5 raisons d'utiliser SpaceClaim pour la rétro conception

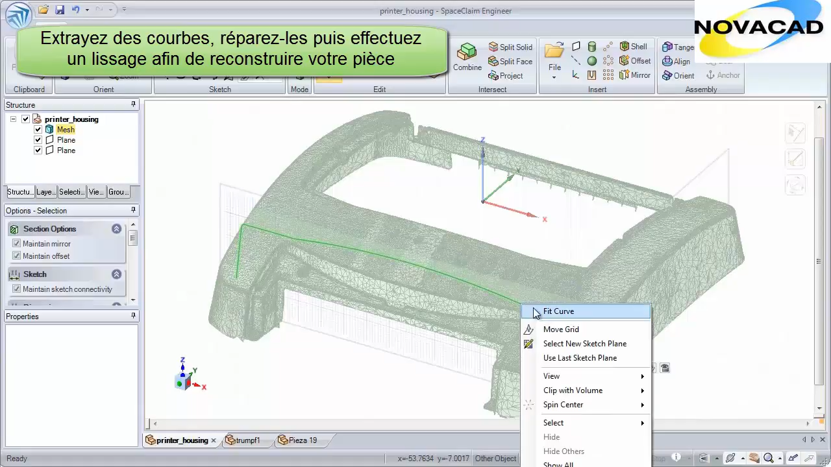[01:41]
Now, in an automated fashion, SpaceClaim will place sketch curves right along facets of an STL file. Whether simple shapes or complex curvature, use these new curves to instantly create an accurate 3D model.